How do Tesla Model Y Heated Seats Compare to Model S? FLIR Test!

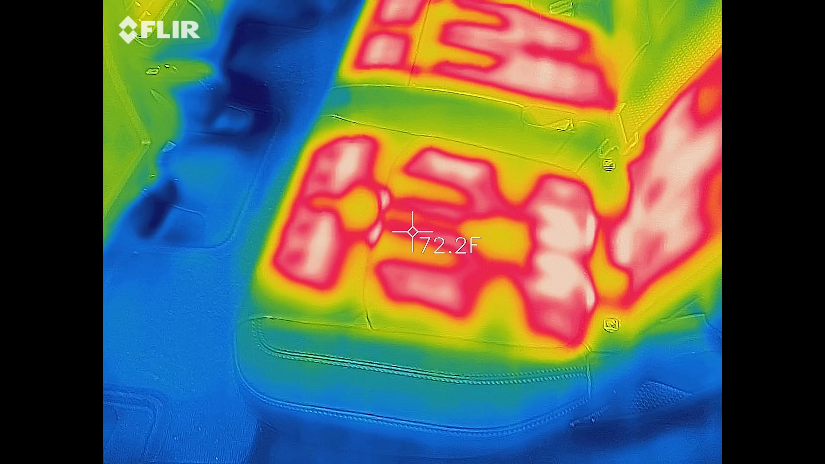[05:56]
On screen: spot 72.2°F
but you can see like how much more concentrated it is on these
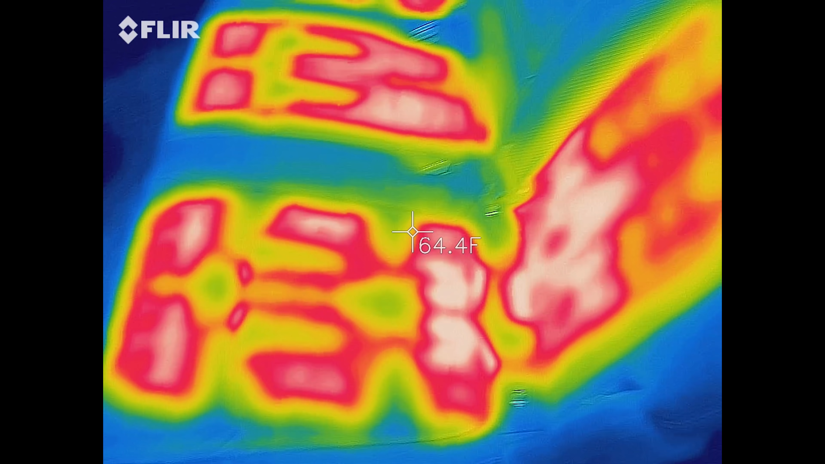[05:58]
On screen: spot 64.4°F
and on the back. It's much bigger units.
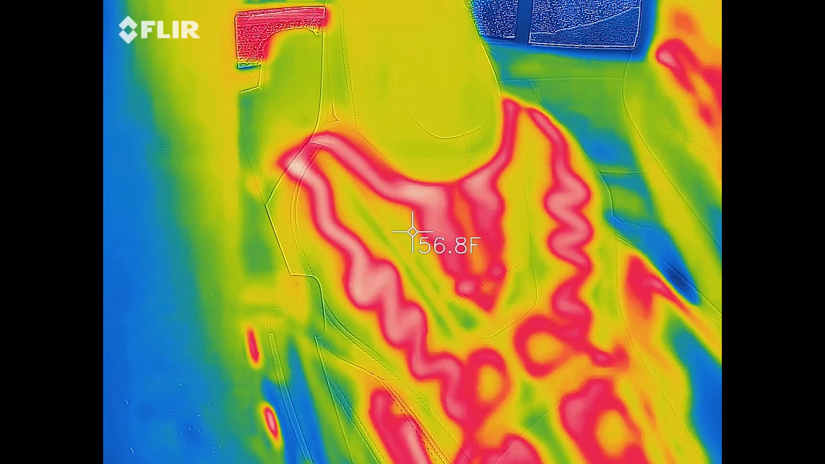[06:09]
On screen: spot 56.8°F
And then the front of S you can see right here.
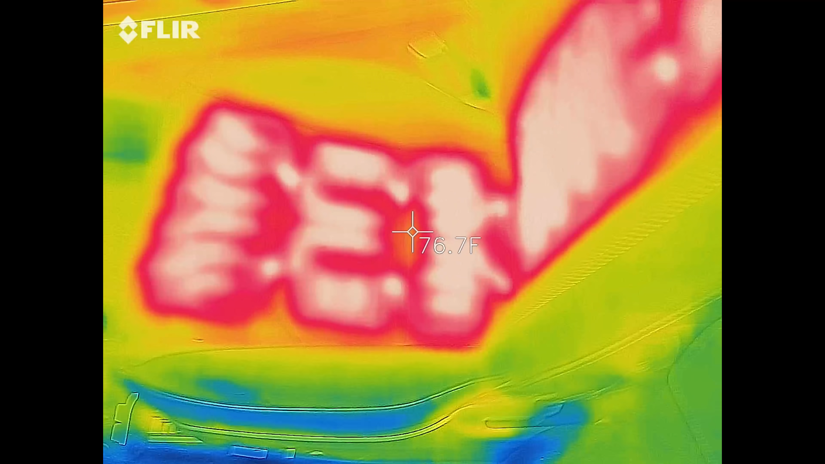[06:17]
On screen: spot 76.7°F
And now the front of Y.
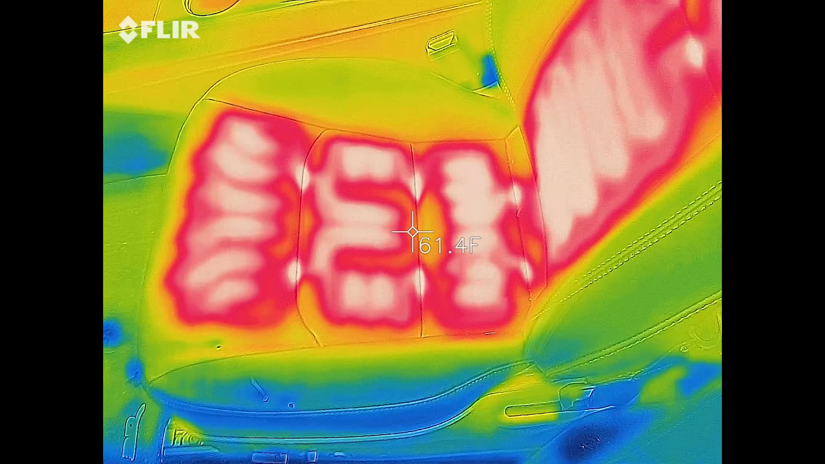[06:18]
On screen: spot 61.4°F
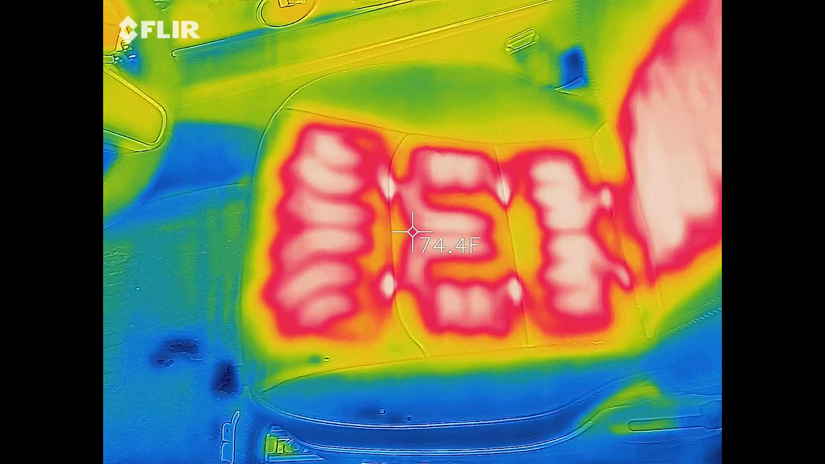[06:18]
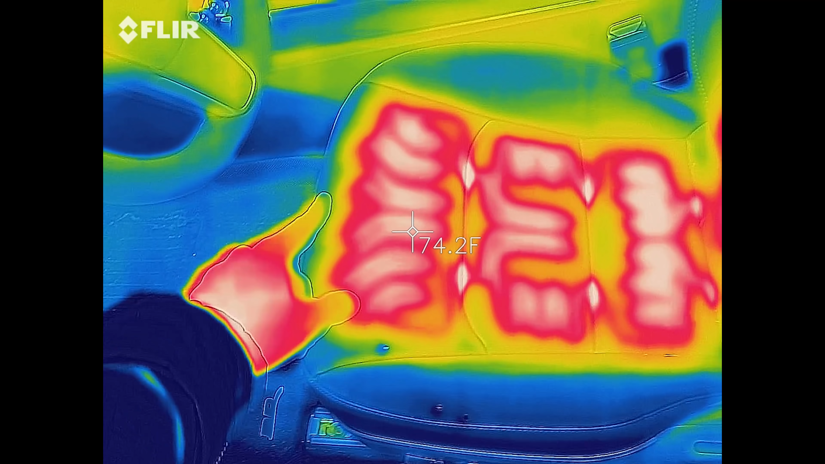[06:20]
On screen: spot 74.2°F
Almost goes to the edge, not quite as much.
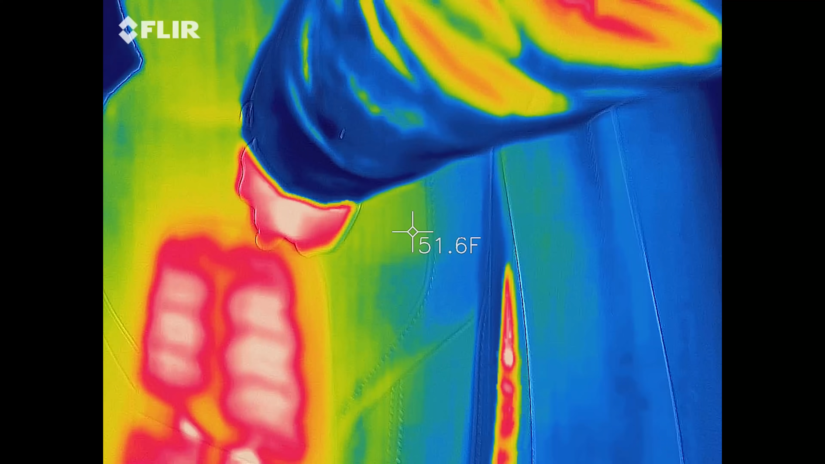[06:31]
On screen: spot 51.6°F
but there's still this big gap like right here that doesn't have anything. Whereas it does in Model S.
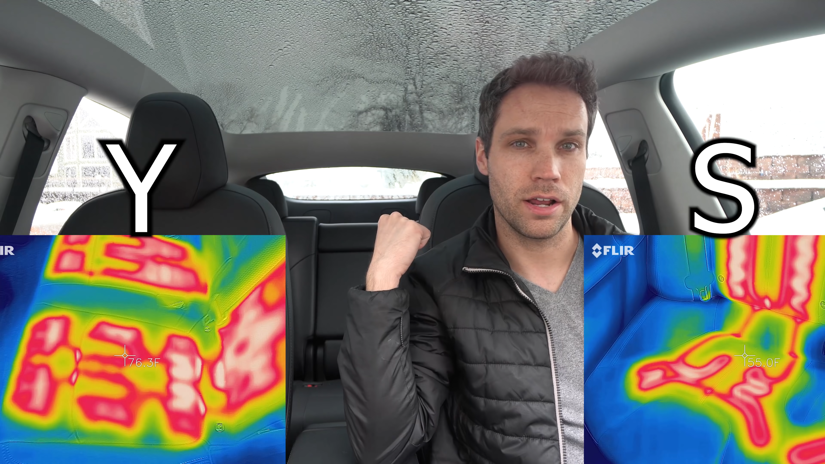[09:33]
I think the coverage for the butt is actually better in Model Y as well as the seat backs themselves. It almost feels like the second row is probably a little better than S. However, for the front two seats, S does have those side bolsters heated and stuff like that,